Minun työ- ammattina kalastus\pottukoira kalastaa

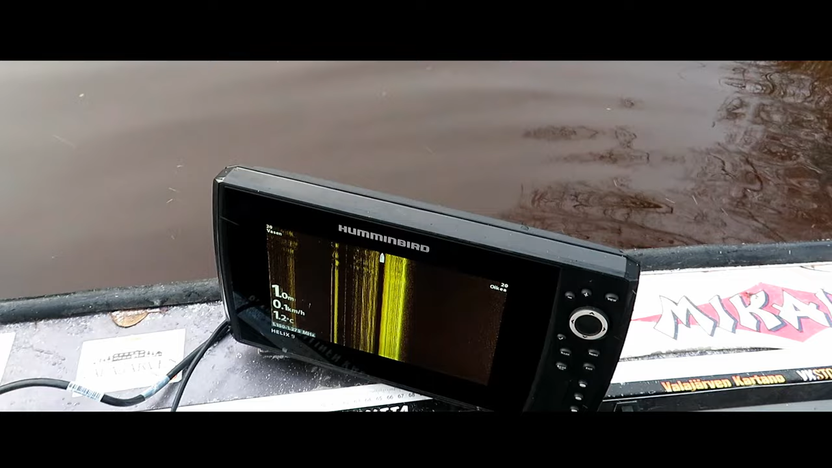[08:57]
tärkeä työkalu tällä vennessä on sitten tämä kaikuluotta.
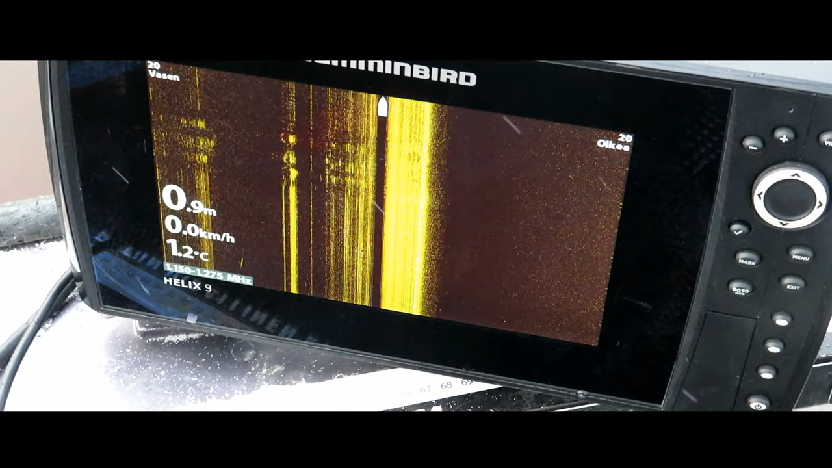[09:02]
On screen: depth 0.9 m, water 1.2°C, speed 0.0 km/h
Että se on tuo viistokaiku nyt tullut mulle ja